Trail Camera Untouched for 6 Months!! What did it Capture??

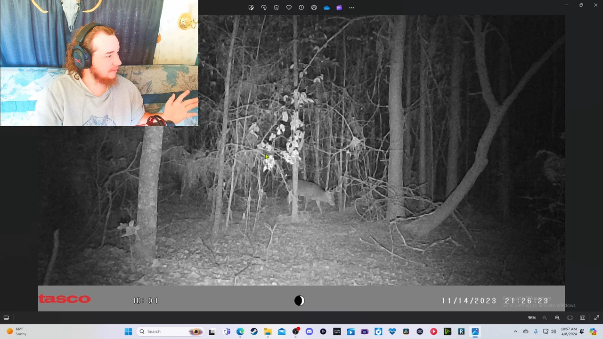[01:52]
what's up we're at home and we're going through the trail camera pictures i was trying to figure stuff out some stuff record or took pictures and stuff stuff didn't and some stuff was on there for years ago so i had to figure out what was on the camera what was not on the camera i went through and started deleting older pictures that i know wasn't newer but these are the new ones that we have now so the first one looks like a buck i just can't really tell and then it's a daytime shot